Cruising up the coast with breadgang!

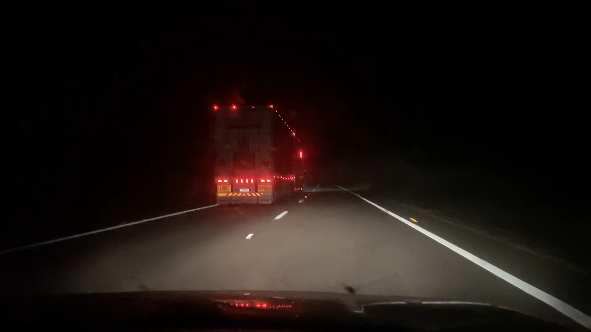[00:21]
We're cruising down the frickin' highway. Heading north. We had a big decision to make today whether to head south or north from around Sydney area.
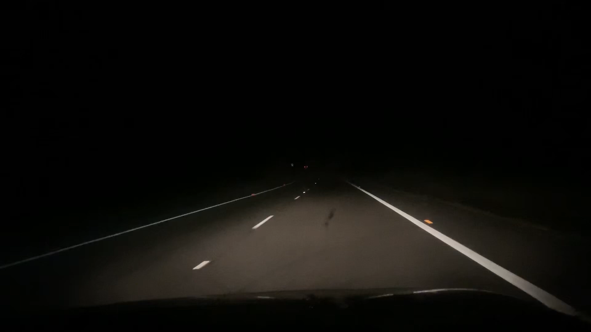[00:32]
And we're going north. We're going back to the Gold Coast for a couple to see Harley. And then we'll reassess again. Fuckin' love you guys. This is the vlog for the day. Thanks for all the support. Facebook's going off tap. There's big content coming. We're not marketing anymore. Check it out boys. Get that bread.